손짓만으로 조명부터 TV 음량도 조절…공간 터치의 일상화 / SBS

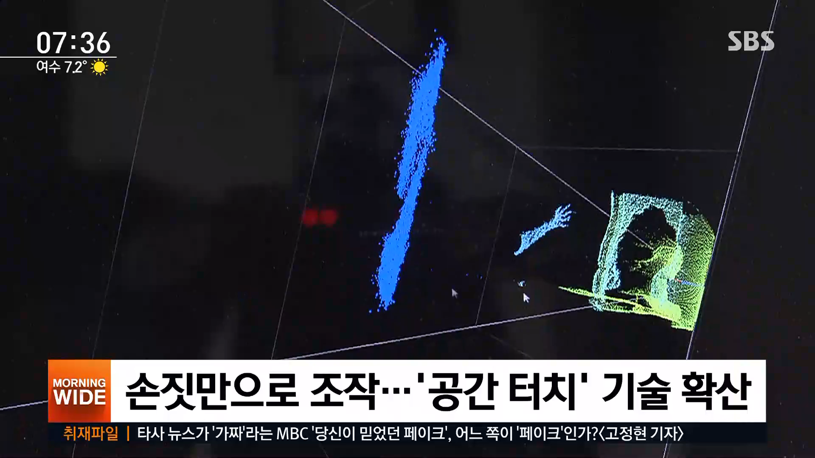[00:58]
이렇게 사람의 손이 움직이는 모양과 방향을 인식한 뒤 미리 프로그램된 명령으로 전환해 기기가 작동하는 방식입니다.